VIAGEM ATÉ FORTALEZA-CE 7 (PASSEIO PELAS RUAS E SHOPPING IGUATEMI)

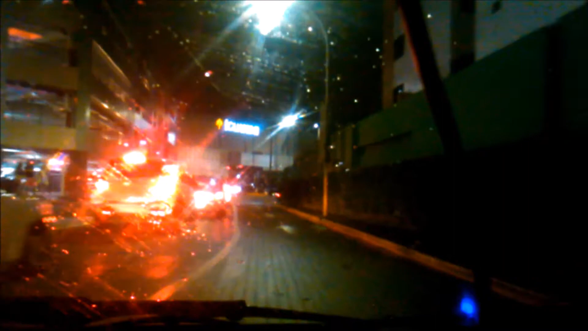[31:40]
Aqui tá brigando pro estacionamento coberto, galera. Pelo amor de Deus.
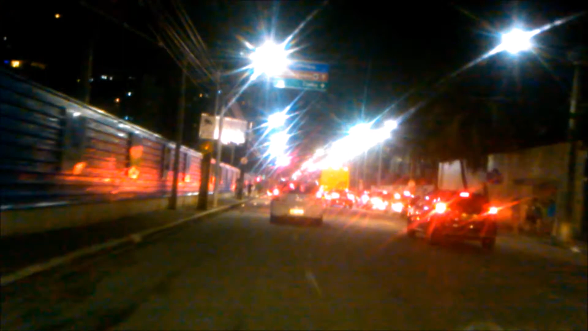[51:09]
Tá tendo. Ih, você não vai passar tão cedo aqui. O engarrafamento. Há um radar de velocidade à frente.
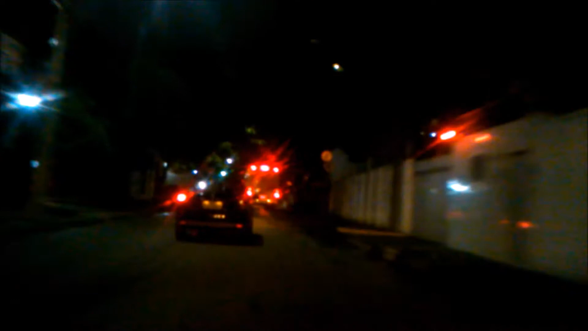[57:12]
feito isso na frente do ônibus. O trânsito aí tá do mesmo jeito aqui.
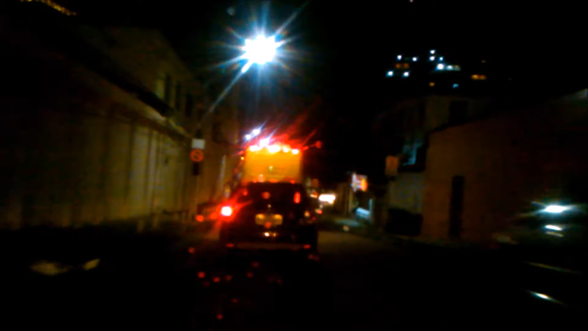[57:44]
Está perto, vermelho. Pois é. Aqui eu já conheço um pouquinho.
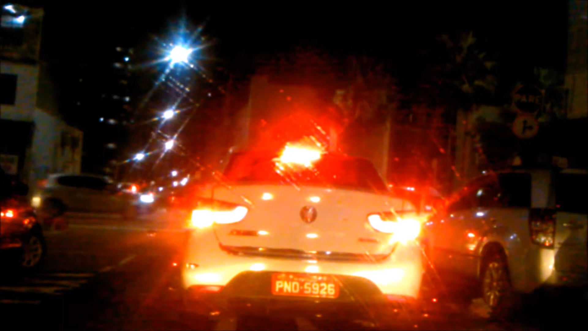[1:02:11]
É só descer ali no sinal. As bolinhas pro lado. Deixar, porque. Então é uma benção. Vai. Mas mas eu vou seguindo ela mesmo, que ela pediu. Eu sei, eu tô perdido.
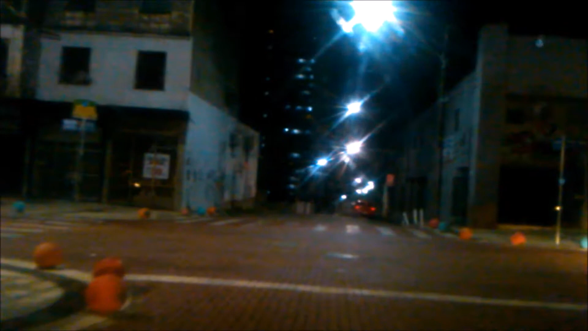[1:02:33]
É só chegar mais. Só que o trânsito tá. É pra cá, amor. Hein? Direita. Não, entra ali, ó. Vai direto. Eu sei que é, pode amarrar o engarrafamento. Ela tá mandando em direto, eu vou direto. Pra sair desse engarrafamento, ó. A gente vai pegar, acho que uma rua, aquela ruazinha de trás. Ó, viu? Aí entra aqui.